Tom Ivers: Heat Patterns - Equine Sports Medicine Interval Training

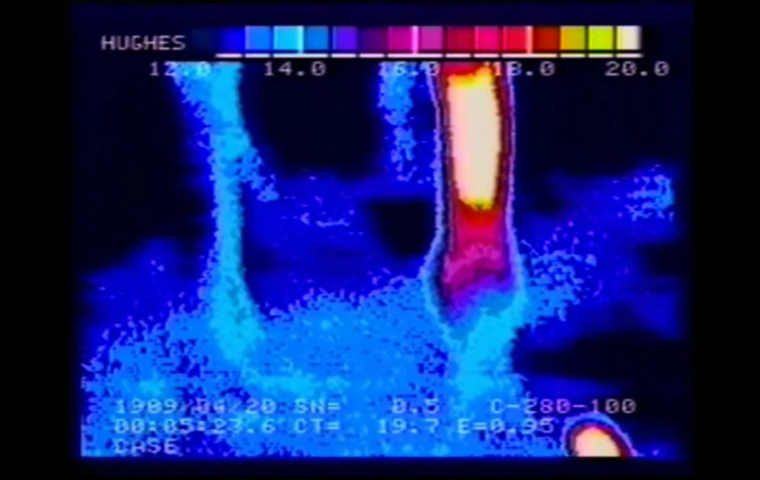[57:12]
You've probably got a fracture underneath there. And this leg at this point does x-ray as a fracture. But earlier showed no signs of a fracture and showed not much signs of a splint. I mean of a shin. Now this horse shows some signs that we see in both standard breds and thoroughbreds. What you're looking at is a side view of the front legs and the hot areas are right up underneath the knee. You know at the back of the knee there's an accessory carpal bone and there is an accessory carpal channel
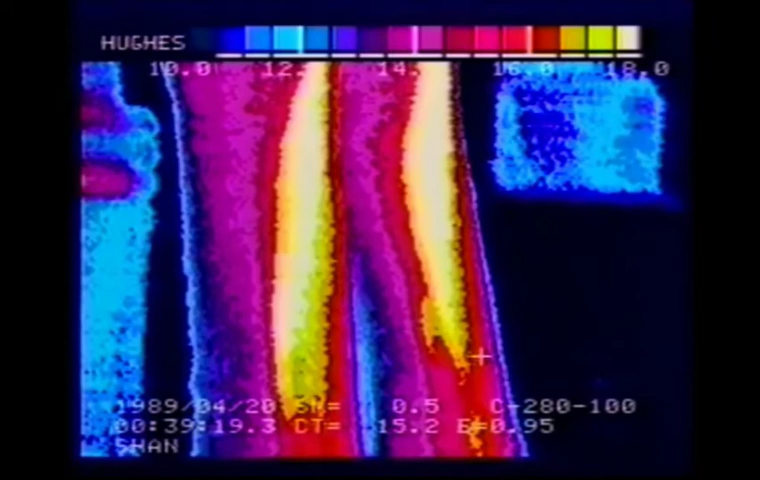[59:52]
My preference, my belief and experience is that it's more likely something going on in the knee than in the tendon. These tendons on this horse don't show any signs of problems. On the other hand, here's a tendon in big trouble. We've got a tendon bumps and lumps all the way down to the fetlock and all the way up through the check ligament area. And the check ligament also has an involvement in this soreness. That is, while it's not a full-fledged bow in terms of outward appearance, this is a bowed tendon by definition.
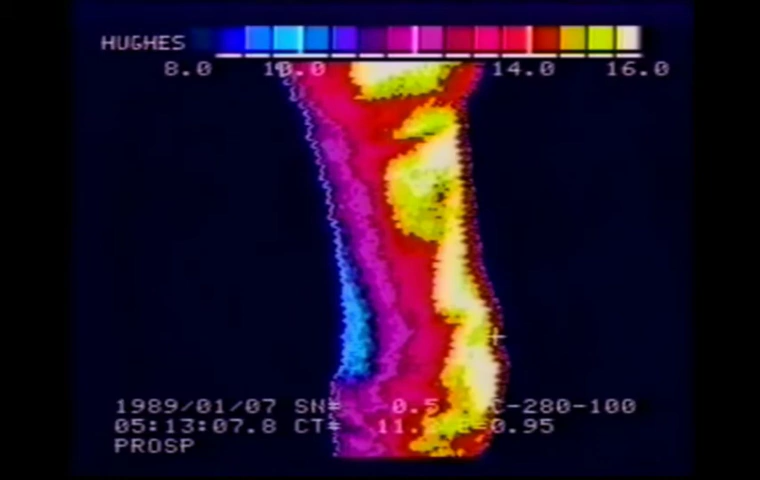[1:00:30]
If you took an ultrasound sector scanner and looked at that tendon, you'd find several areas of tears in the tendon. This is another example of a very obvious splint on the left front inside. The left front is on your right side. That leg also seems to have a little bit more circulation going on it than we'd like to see. It probably has other things going on, but for certain that's what a hot-looking-at-you splint looks like.
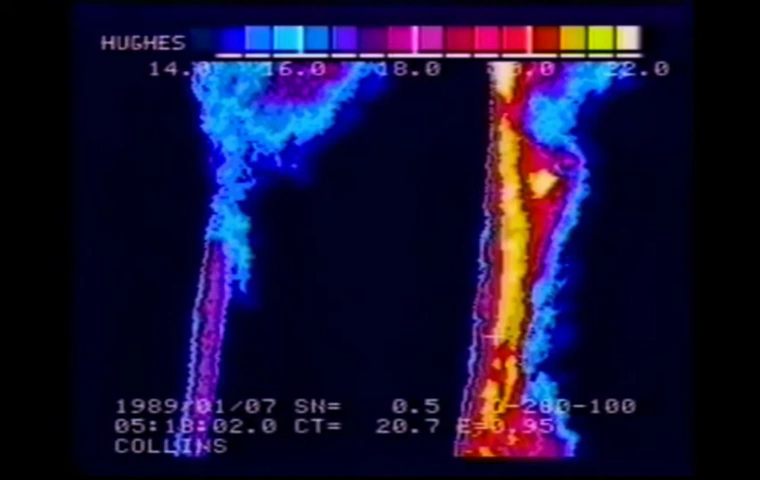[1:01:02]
Definitely a high spot of temperature, and it's not the arrowhead formation that we were talking about before that points to the shin. This has got a hot spot in it, and that's a splint.
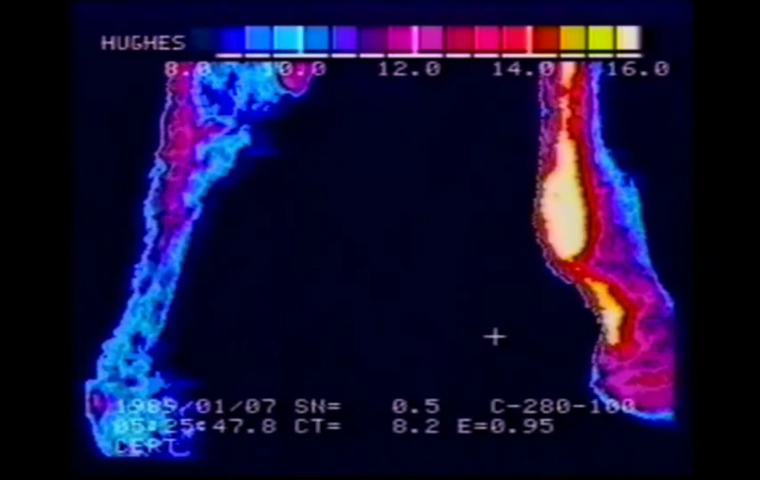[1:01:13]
Here's a very obvious low suspensory. The suspensory comes down and attaches to the ankle and tends to wrap around the ankle. This suspensory is hot, not necessarily at the sesamoids, but at the attachment place where it actually comes down and starts to wrap around the ankle. This is very common. When you see a horse with a suspensory, almost always it looks like this. This is a standard bred.
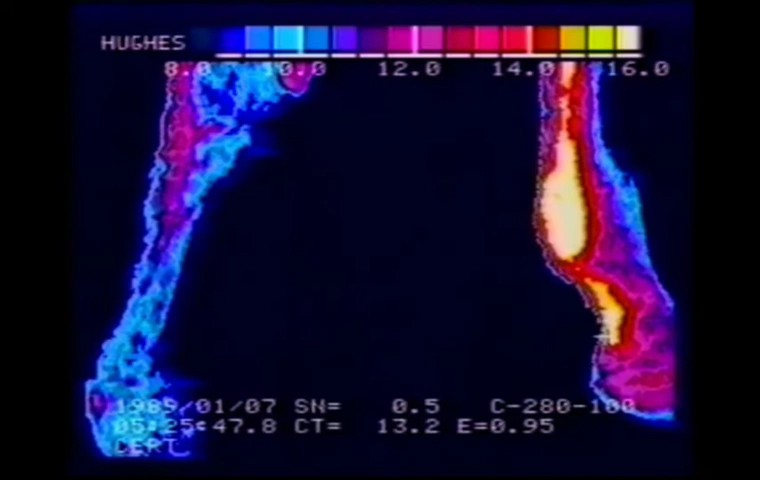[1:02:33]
They're going around half-mile tracks on very hard tracks and their suspensories tend to pull more than thoroughbreds do. Thoroughbred suspensories tend to be overstretched by poor shoeing. Now, here's a real unusual tendon. This is not a bow. This horse has a blood vessel that wraps around outside of the tendon. Right in there. Once in a while you see this, and these probably could cause trouble, maybe like a varicose vein causes trouble. But this is not a bow.
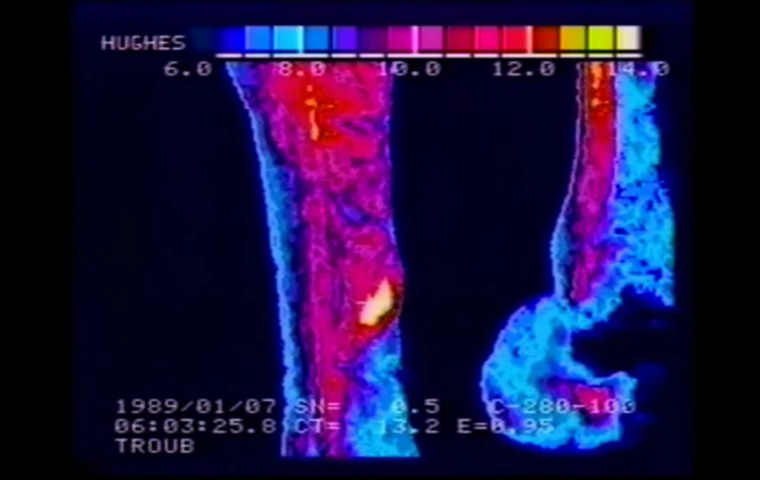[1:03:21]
Something like this can scare you to death. This is a race horse that's still racing and is having no problems whatsoever racing. But it sure looks like he has a bowed tendon in this picture. It's not. It's a blood vessel. Now, this is a typical thoroughbred suspensory. Except that the XYZ area is not as lit up as it normally would get. Again, typically the cause of this is low heel, long toe, delayed break over.
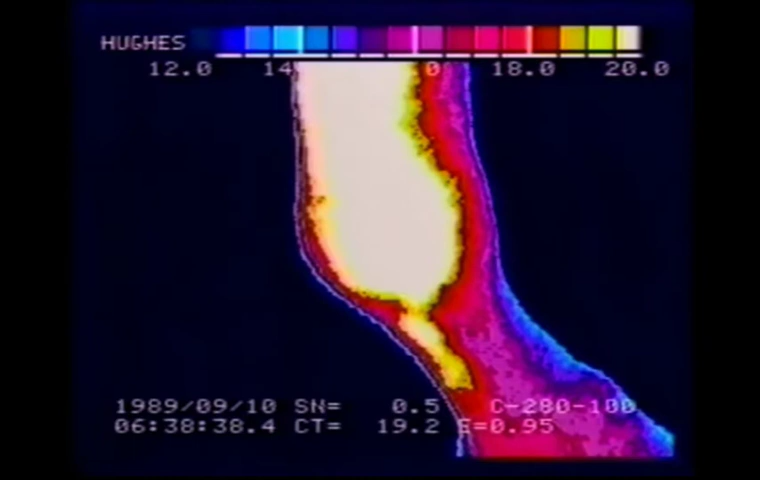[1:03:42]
A lot of pressure put on the rear part of the fetlock. Now, as you look up the leg, actually it gets hotter up into the leg. We're still looking at suspensory. But the hottest part of the suspensory, even though that ankle area was extremely hot, the hottest part of this is up further into the leg. That suspensory is hot all the way up and typically that's the way a thoroughbred suspensory will look.
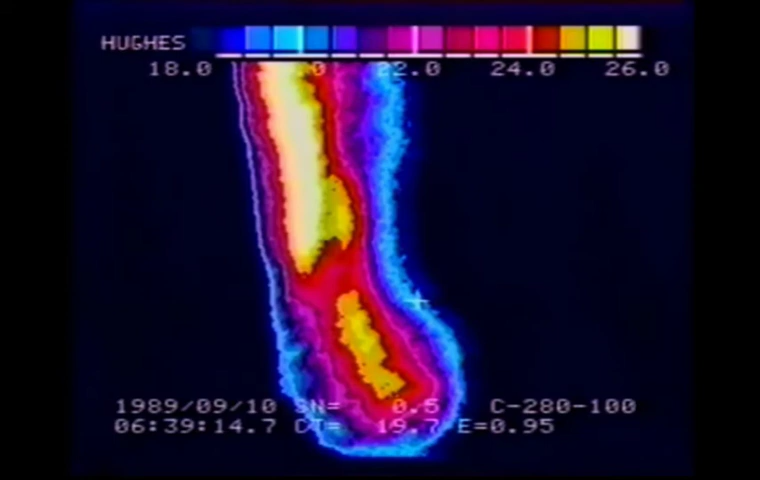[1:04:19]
It's much more extensive all the way up the leg. Still right down that suspensory line. No tension involvement here. Now, some people believe that painting the knees and the hocks, the ankles with a caustic solution is going to cure whatever problem underlies the skin. And while that's very unlikely, you're going to encounter a lot of these as you're looking at knees and hocks.
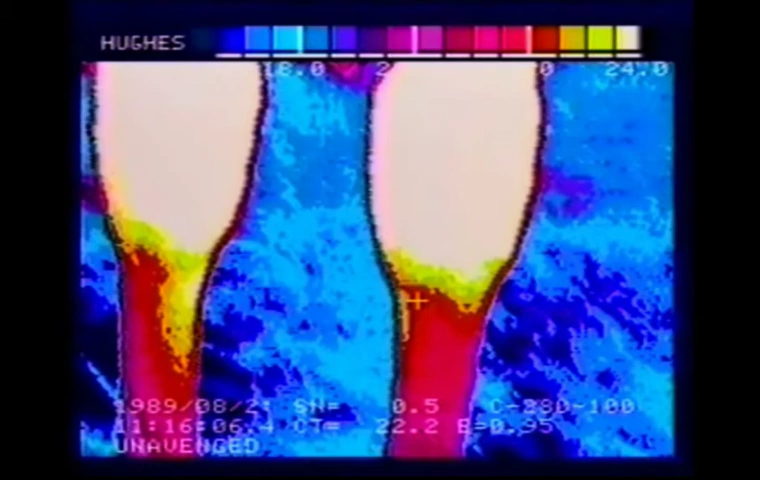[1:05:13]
It's very difficult to tell, on this picture at least, if there is anything going on in the knees or not. The paint has caused the whole skin to inflame. However, if I move my window up, I can see through that paint and I can see that in these knees actually nothing is really going on. There's not any real serious problems with the knees. No hot spots. No bleed downs into the knee from temperatures up above. These are pretty clean knees. There are artifacts like this that you're going to run into and you don't want to get fooled by them.